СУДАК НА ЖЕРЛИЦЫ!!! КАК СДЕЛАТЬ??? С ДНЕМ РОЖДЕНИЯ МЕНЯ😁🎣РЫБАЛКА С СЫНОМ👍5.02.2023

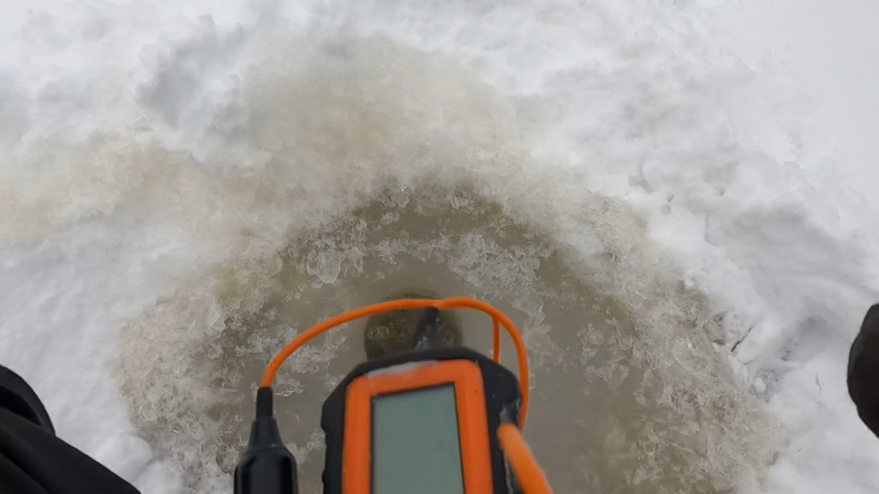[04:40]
она ночью морозик будет небольшой ничего замер так смотрим глубину такая здесь я уже холод повесим чтобы нам определить глубину и
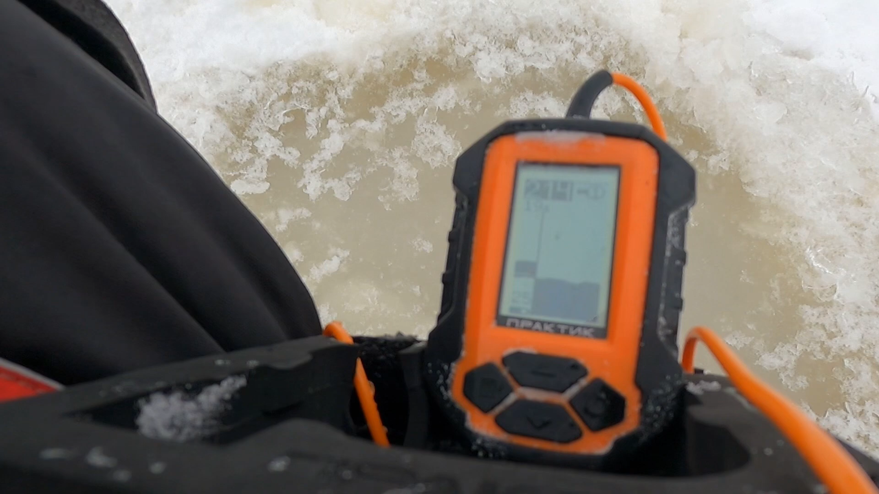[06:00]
отошел чуть-чуть сторонку чтобы понимание было все скажу тут 214 как раз свал он
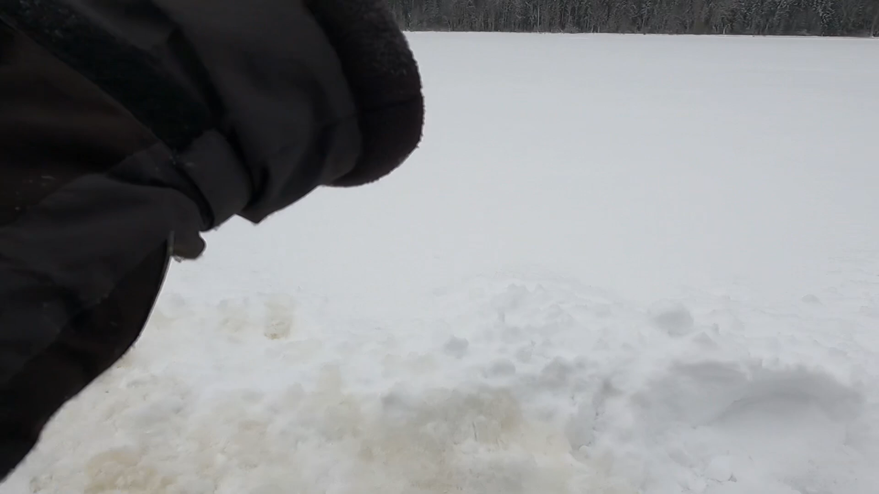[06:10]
андрюха жертва ставит то есть вот там метр
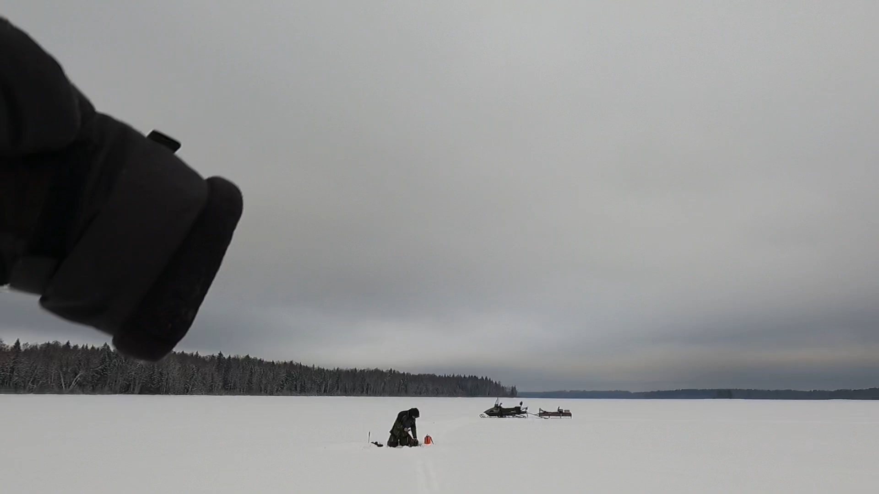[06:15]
там 80 сантиметров а здесь уже два то есть как раз около свала
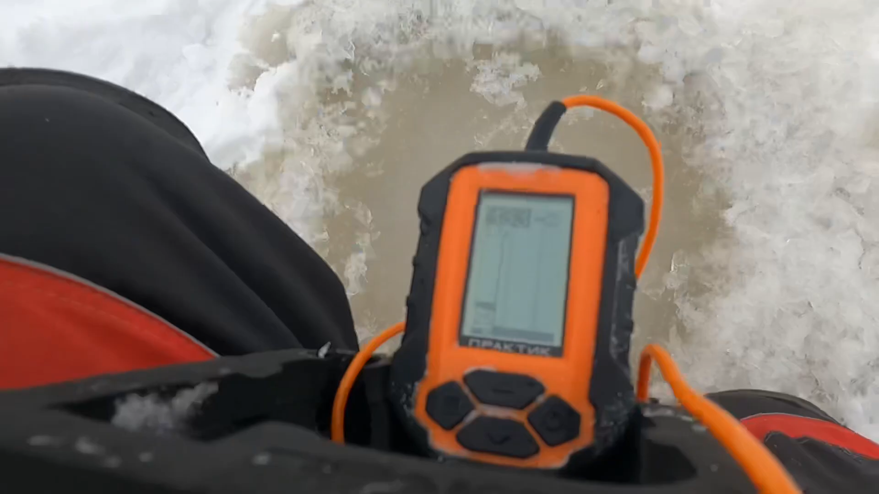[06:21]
а вот 4 лунка тут 4 метра отошел вообще то есть вот 3 вот